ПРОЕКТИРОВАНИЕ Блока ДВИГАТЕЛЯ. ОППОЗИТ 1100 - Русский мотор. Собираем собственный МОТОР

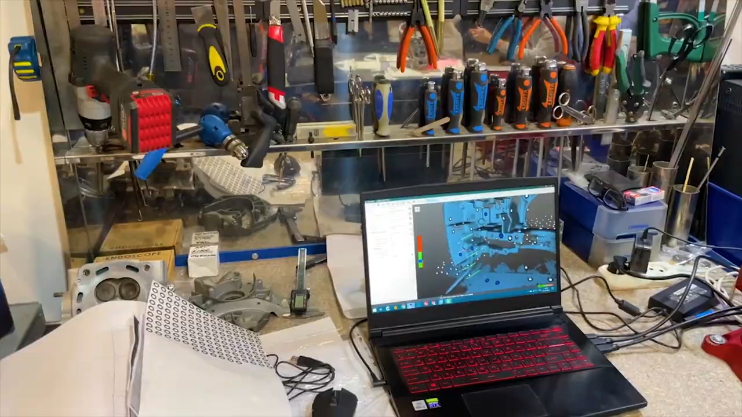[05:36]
Сканер изготовлен в Новокузнецке, вот этот. Ну и двигатель мы здесь же сделаем.
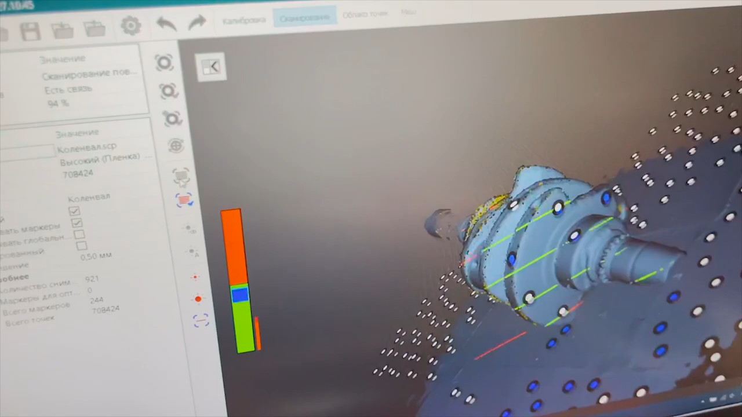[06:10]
а уже перевести в твердое тело и дать ему размеры для изготовления.
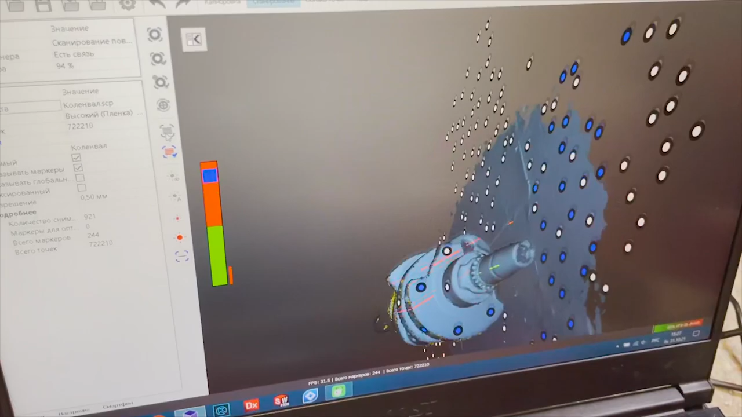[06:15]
То есть коленвал уже готов.
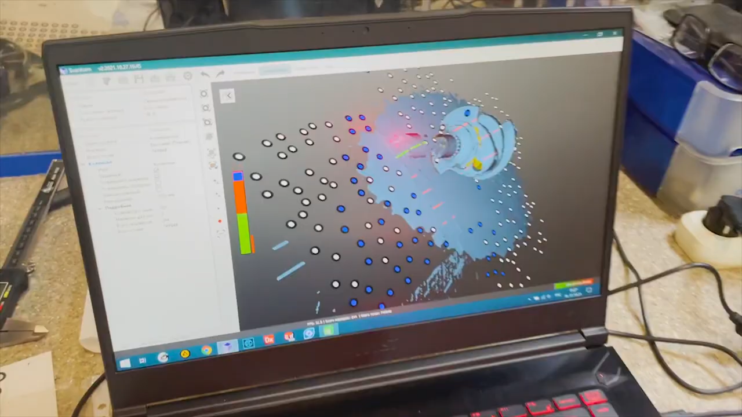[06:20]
Это сохраняем его, сканируем для того, чтобы расчертить его в компьютере.